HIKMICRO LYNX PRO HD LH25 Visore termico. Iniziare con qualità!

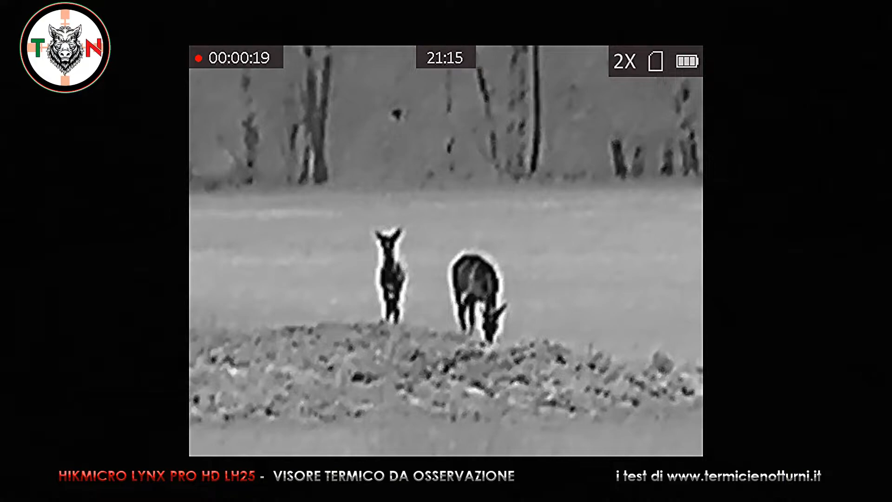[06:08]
Per ciò che concerne lo zoom digitale, la pixelizzazione eccessiva dell'immagine avviene un paio di ingrandimenti in più rispetto al modello LH19.
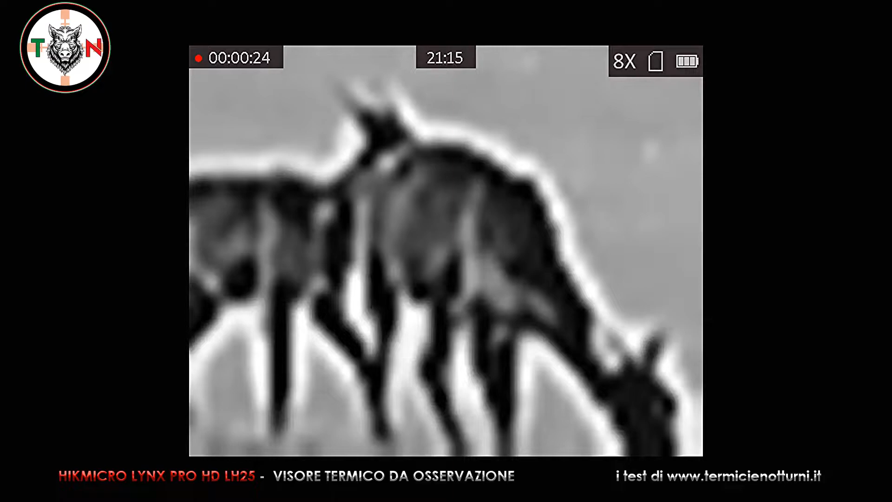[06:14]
Personalmente se per un utilizzo a media distanza dovessi scegliere tra l'LH19 e il modello da 25 mm,
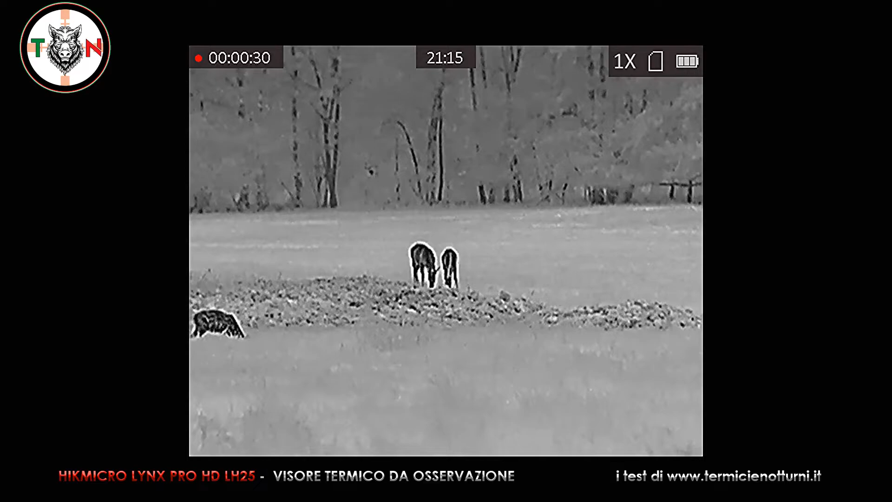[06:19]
la mia scelta cadrebbe su questo prodotto. I soldi di differenza spesi varrebbero senz'altro la pena.
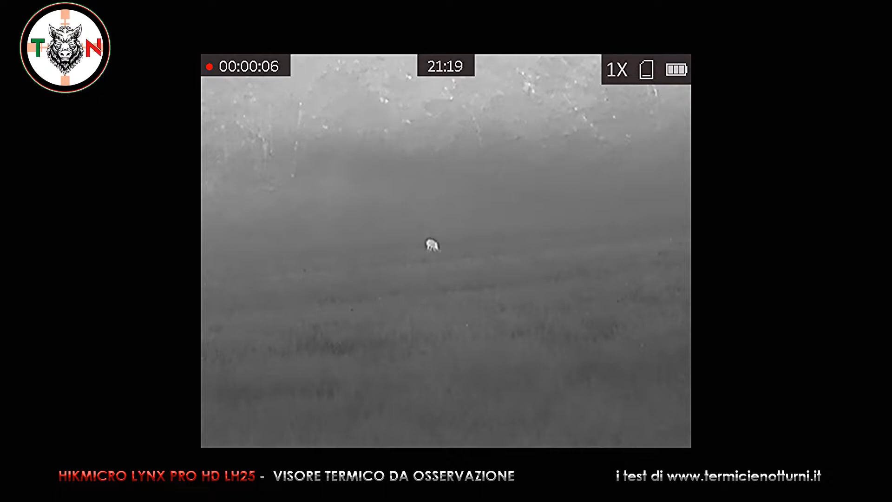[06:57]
visto che c'è sempre un po' di presenza di foschia.
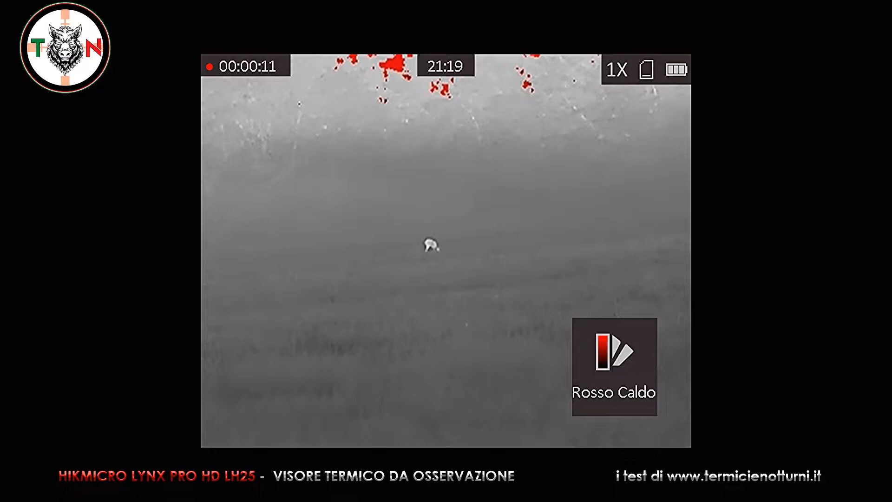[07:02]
Direi che è giunto adesso il momento di parlarvi dei pregi e dei difetti. Dei pregi potrei dire, più risolvente rispetto al modello da 19 mm, un ottimo sensore in tale fascia di prezzo,